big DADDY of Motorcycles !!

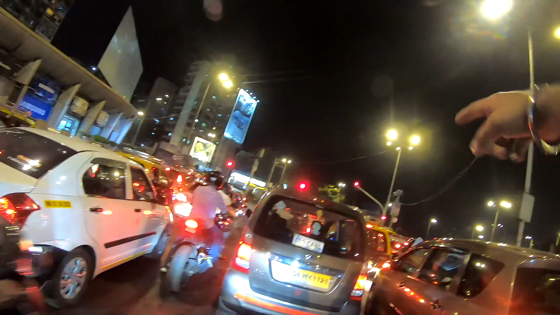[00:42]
तो अब्दुस भाई बता रहे कि ये सामने में हाजी अली है, अभी हम लोग यहाँ से लेफ्ट लेंगे, पहले शायद मरीन ड्राइव आएगा तो उधर को जाएंगे और अंबानी का घर भी दिखाएंगे,
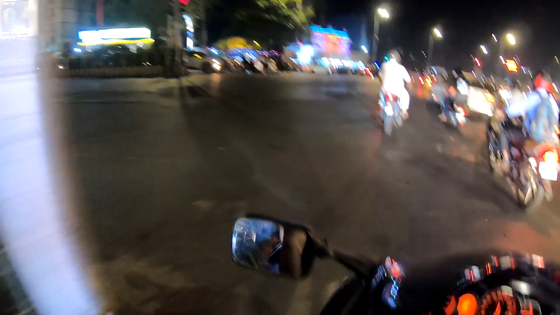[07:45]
फिलहाल सामने में हाजी अली जूस सेंटर,